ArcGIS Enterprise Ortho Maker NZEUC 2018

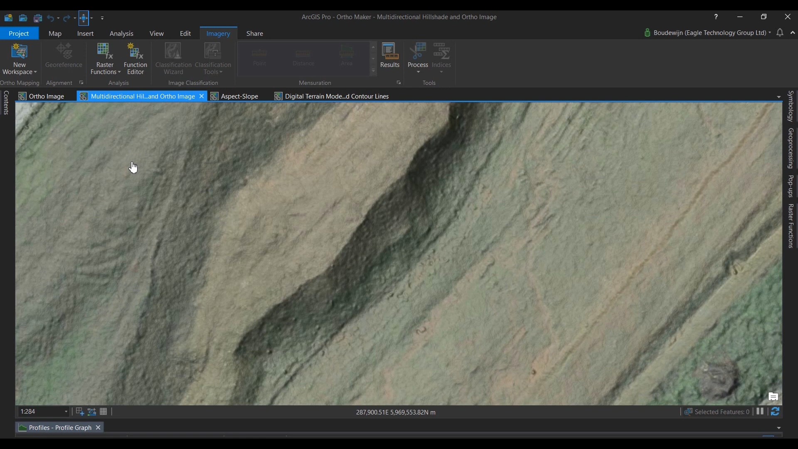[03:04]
So here I overlaid the hillshade with the orthomosaic with some transparency. Next we see an aspect slope visualization and that shows the direction and the steepness of the elevation.
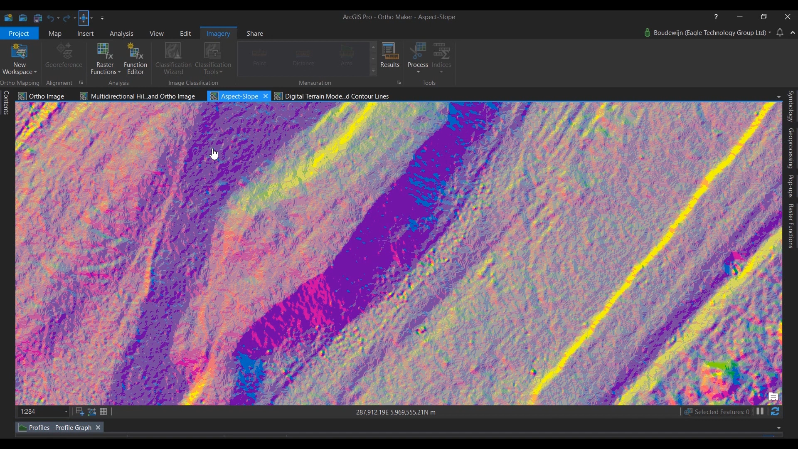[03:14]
And we can also look at the elevation using contour lines. These contour lines are created on the fly.